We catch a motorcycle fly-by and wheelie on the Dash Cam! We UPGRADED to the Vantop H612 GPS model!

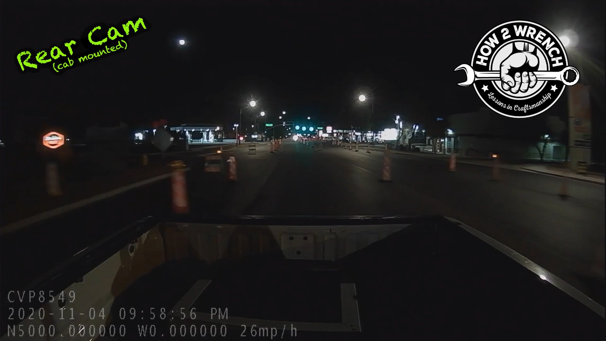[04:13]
You don't see those change when you're driving, but it definitely shows up on the file download, which you'll see in a little bit. But also, if you'll notice, on this video where I'm honking along the air state, this is that point where I said I actually grew to really like watching both cameras at the same time on the mirror.
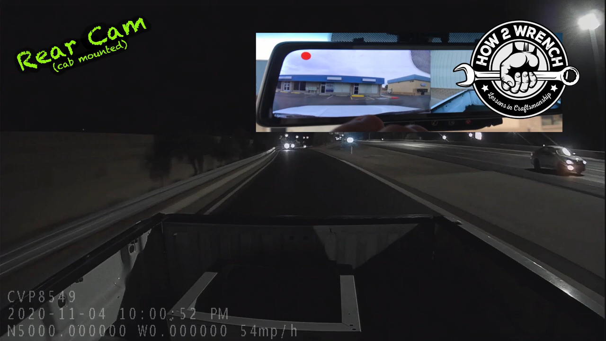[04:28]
Check out how clear this video is of the police officer pulling out to go get somebody.
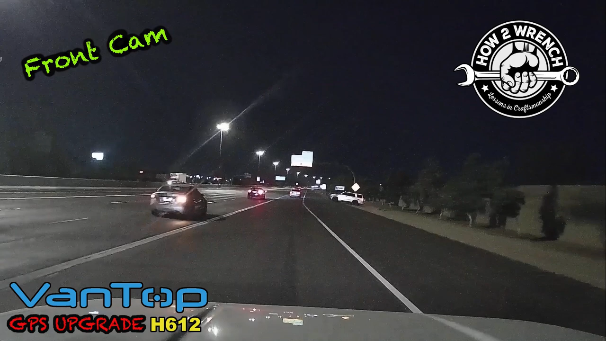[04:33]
I'm just glad it wasn't me. The Vantop has this image on the Amazon link that you can purchase from where it says that you can actually see 12 inches bigger than you can see as compared to not having the camera. And after using that, like I said, it just has a different feel like you're looking out into a big screen where you can actually see more of the blind spots. And I've really grown to like using that front camera, like I said, on the air state. It's a little distracting in town to me, and I always have to have the rear view camera going because this actually blocks the rear view mirror.